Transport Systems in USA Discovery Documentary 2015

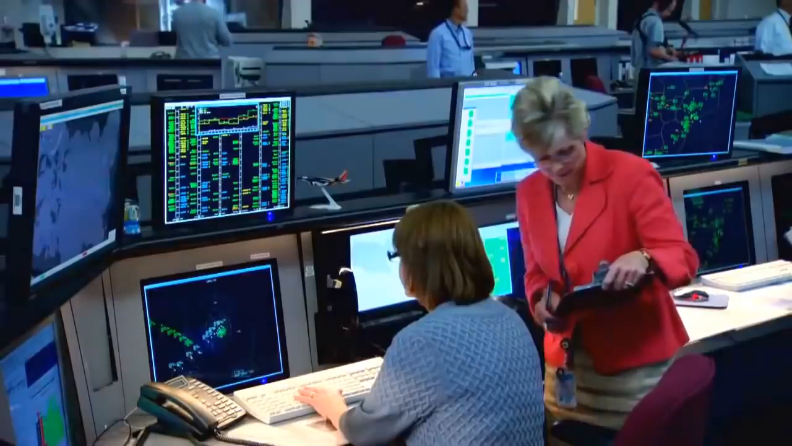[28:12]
She's good at it and the system works well, most of the time. But the problem with this system is that it's based on radar,